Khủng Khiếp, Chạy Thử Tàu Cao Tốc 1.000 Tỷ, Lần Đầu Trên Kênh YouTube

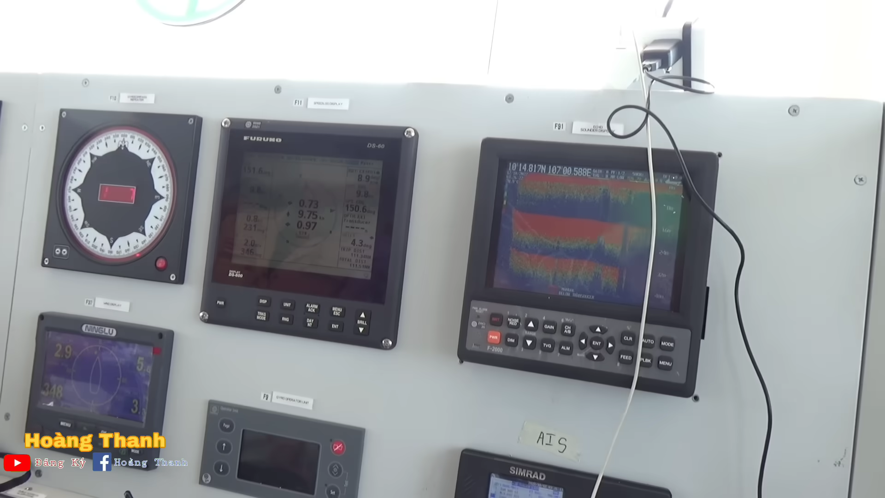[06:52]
9.7 lý. Và là 10 đi, tí nữa là lên 10 và 10 nốt đi.
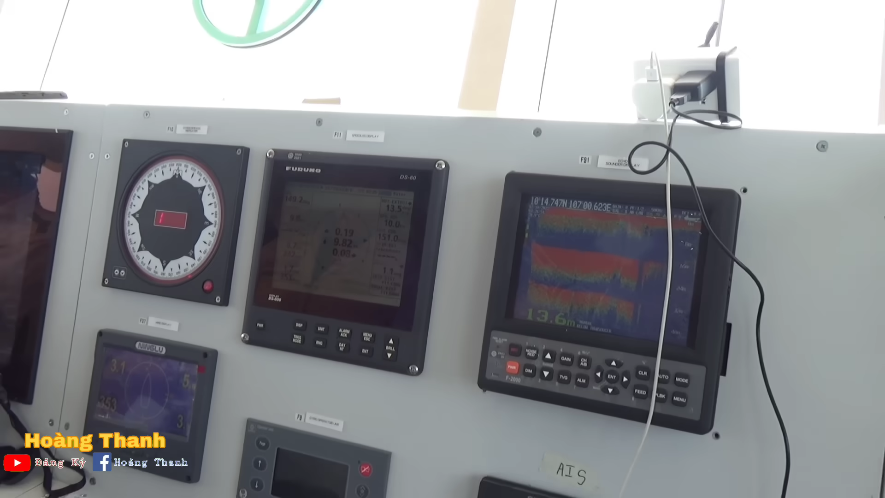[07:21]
10 knot. Gần 10 lý, 10 lý. Lên 10 lý ở đây.
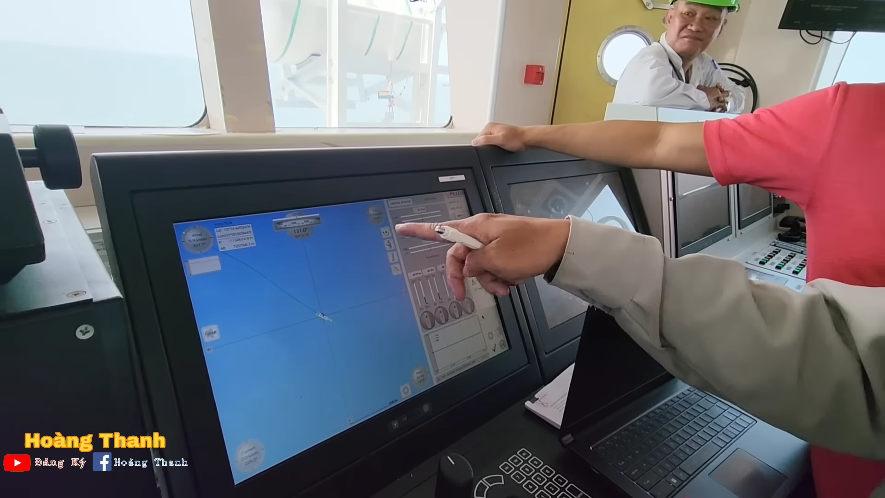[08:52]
Nhìn tao chạy được hết á. Dạ. Này có cái biểu đồ đằng kia thì nó phát hiện tàu đậu xung quanh đằng kia ha.
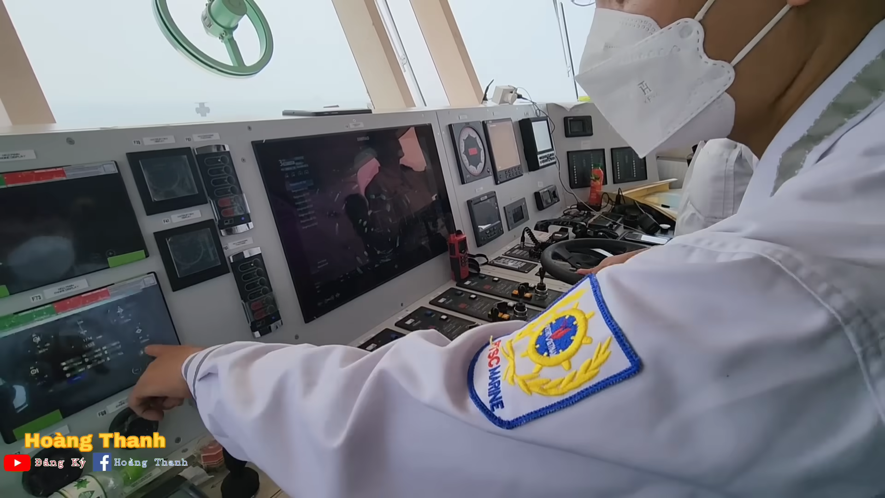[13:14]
Bốn cái đồng hồ này hiển thị cho bốn cái thông số của bốn cái động cơ chính ở dưới ha,